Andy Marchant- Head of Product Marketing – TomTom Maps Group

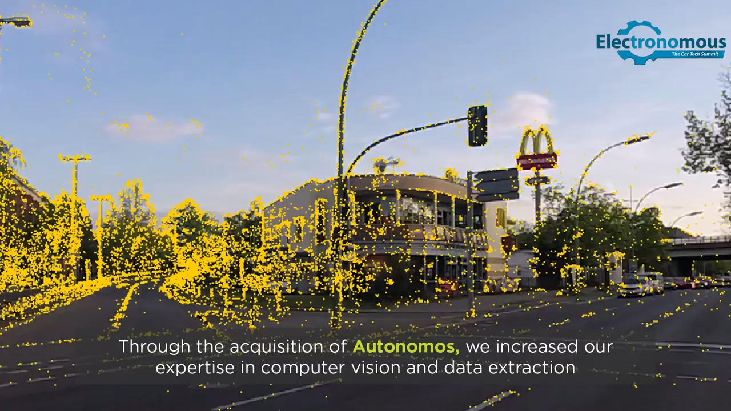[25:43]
which are key for creating map observations from camera images.